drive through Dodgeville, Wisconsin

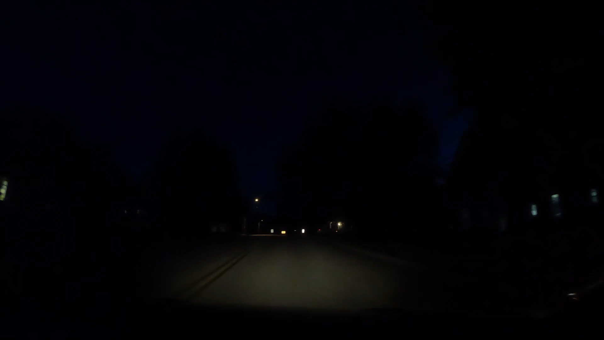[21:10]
and i just want to make note that there's a sign that says that the alternate parking don't start till december 1st but this is southern wisconsin so oh oh oh he has to stop no hey he has to stop so uh yeah southern further south uh the alternate parking
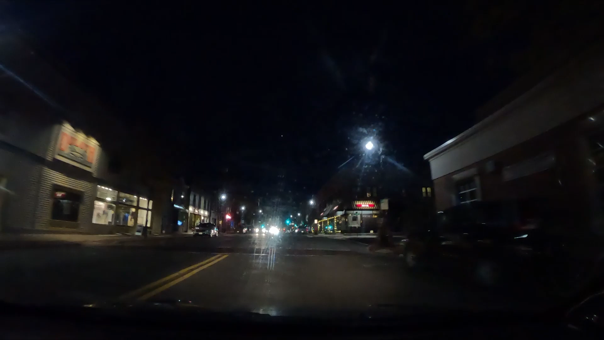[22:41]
uh attitude around here people retching coughing extra loud like they did a little too much drugs
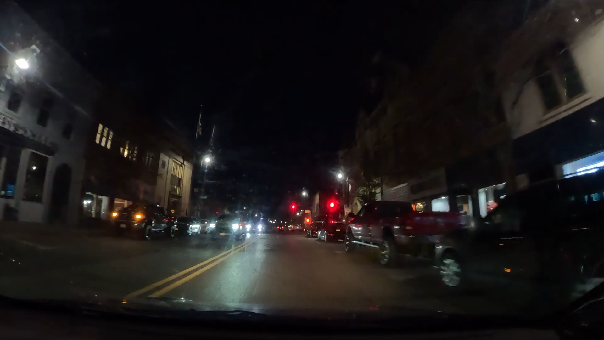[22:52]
that's that happens more often in the big city feels like the guy behind me's got his lights on extra bright that happens more often in the big city for our parking
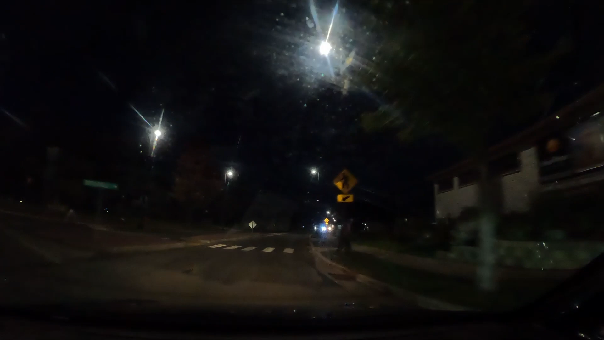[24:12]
for uh ripping a log just got to find the right log looks like a high hill up ahead i don't know 14 4 on this bridge 30.